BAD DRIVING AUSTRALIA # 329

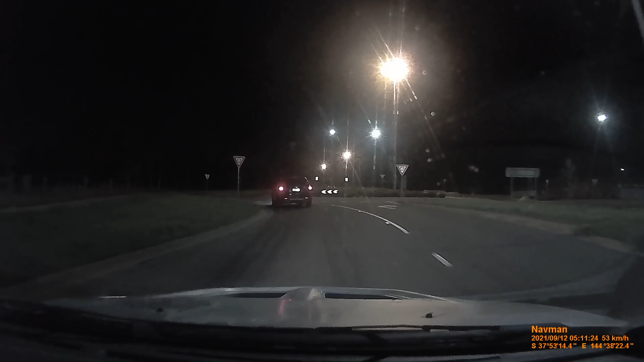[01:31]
anything? Oi! Well, I wasn't cutting the corner at all. Again, sheesh. Another roundabout cut. Let's see if he keeps them going.
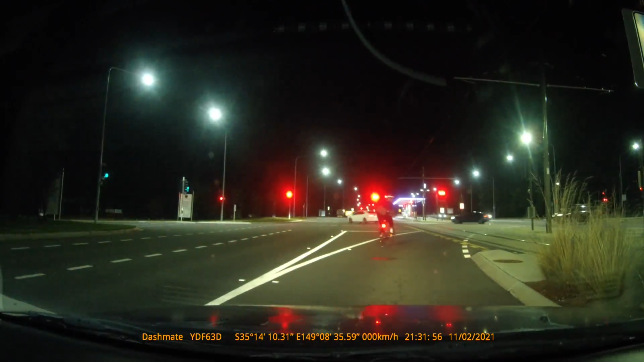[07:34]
It's a cyclist. I'm a cyclist. I'm a cyclist. It's a cyclist. I'm a cyclist.